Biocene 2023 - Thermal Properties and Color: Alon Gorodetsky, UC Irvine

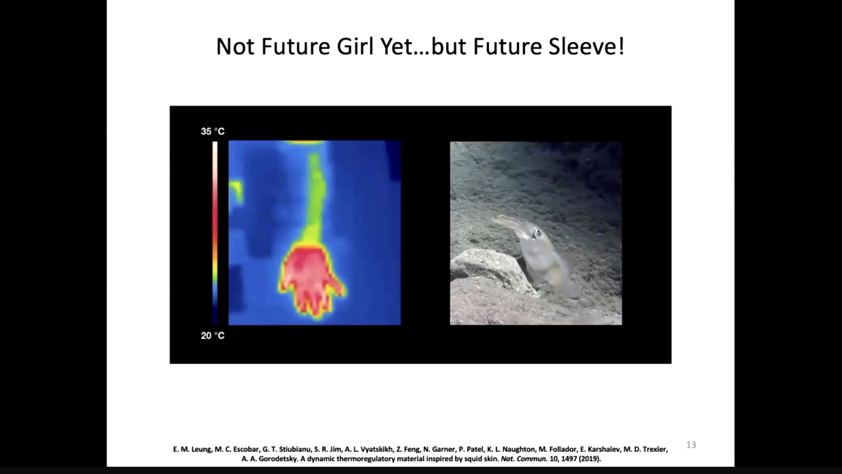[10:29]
On screen: scale top 35°C, scale bottom 20°C
So this is kind of our comparison here of the sleeve to a squid.